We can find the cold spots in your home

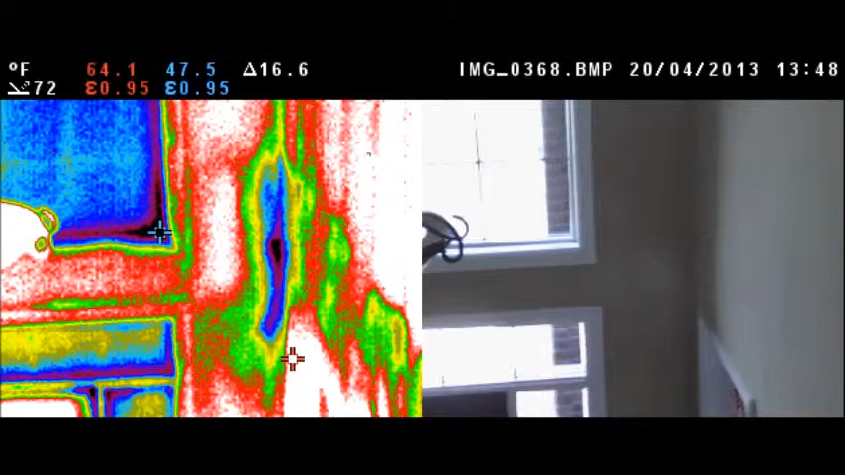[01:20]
On screen: max 64.1°F, min 47.5°F
This is taken at the top of the stairs looking at the above the door at the transom one and showing the temperature at the windows. Okay this is at the top of the sill plate on the same room
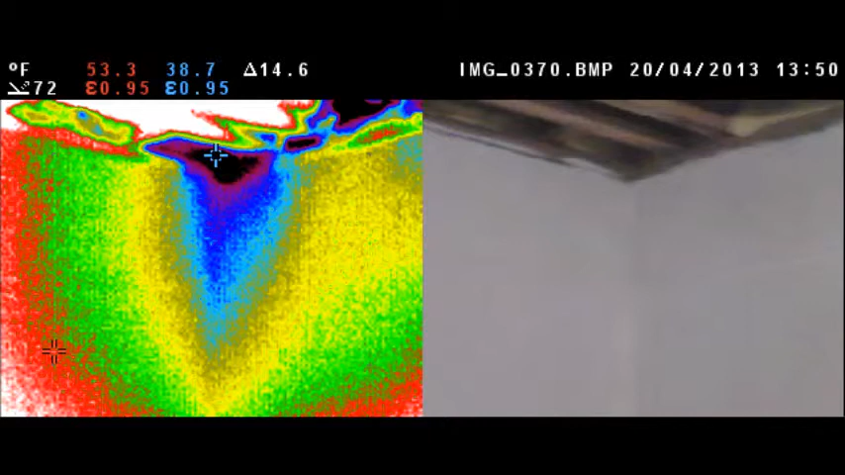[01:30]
of the freezer room and it's on the southwest corner top of the sill or top of the wall. Okay this is over the electrical panel showing the temperatures.
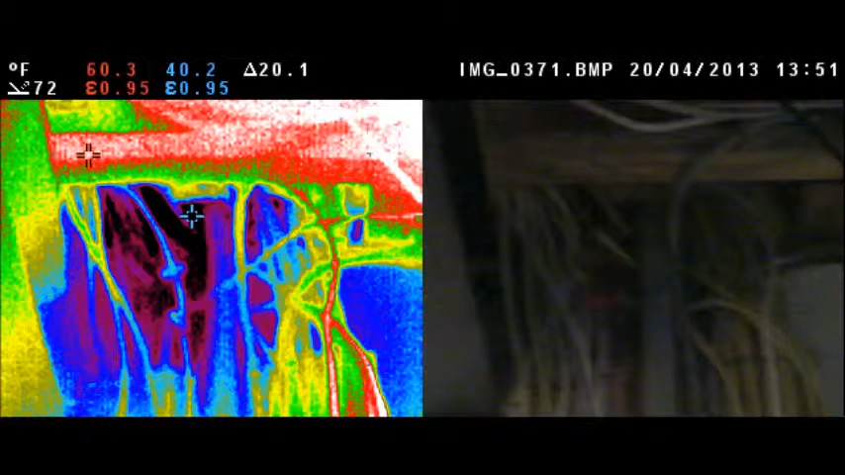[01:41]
You can see the air movement around the plug next to the beauty power.